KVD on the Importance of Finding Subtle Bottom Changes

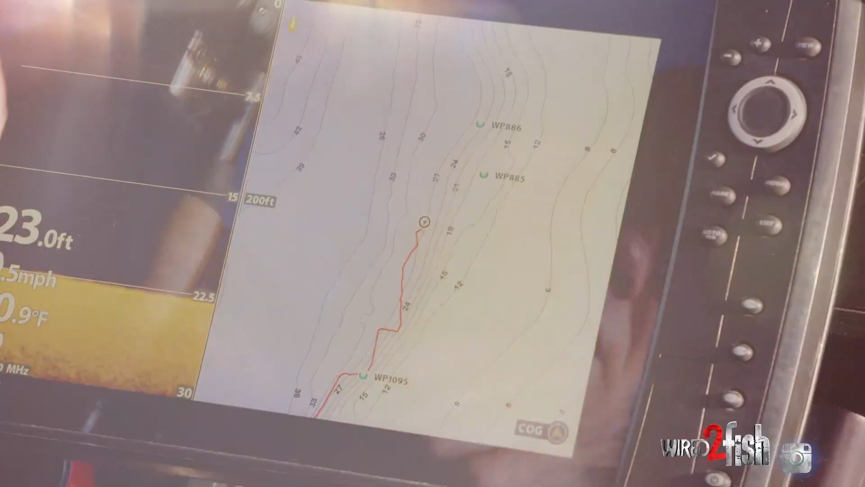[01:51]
On screen: depth 23.0 ft
If you're fishing down this just with your regular 2D or even side imaging,
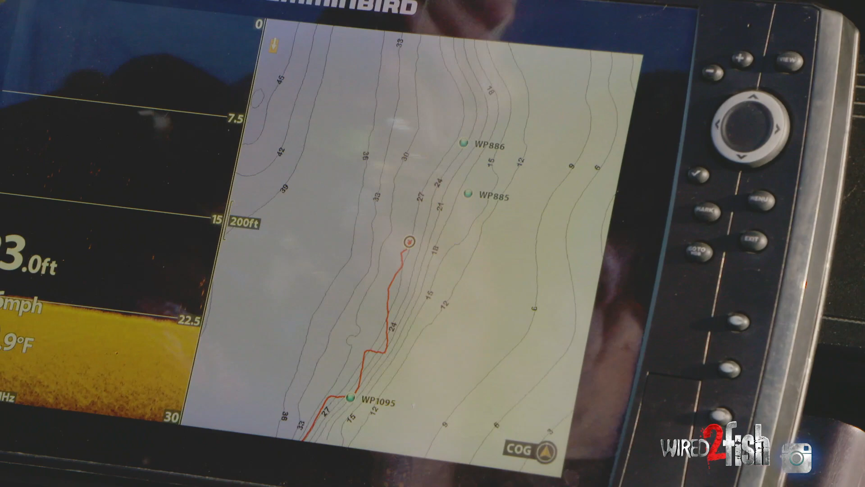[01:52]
you wouldn't see that contour change, and that's what's awesome about these HD maps on the Lake Master.
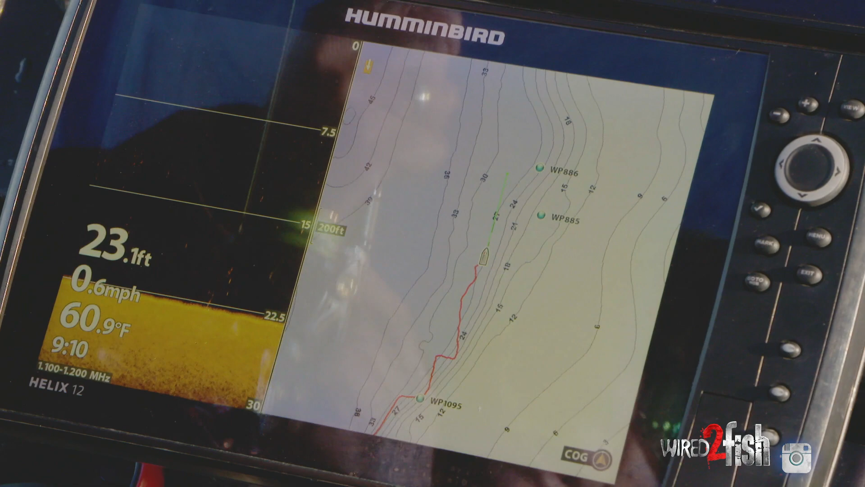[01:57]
On screen: depth 23.1 ft, water 60.9°F, speed 0.6 mph
And then being able to tie it in with my 360 and everything, I'm going to be able to see what's around the boat.